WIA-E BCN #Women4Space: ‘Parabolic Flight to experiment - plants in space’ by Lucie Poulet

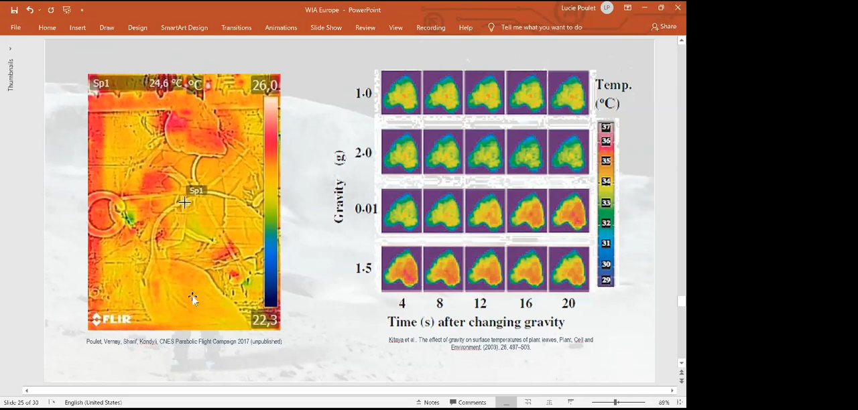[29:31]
On screen: spot 24.6°C
So this, uh, shows the link between the temperature and transpiration. It shows it experimentally. And this is what the equation, uh, I presented before, um, was showing that there is a link. Um, that's our experimental setup.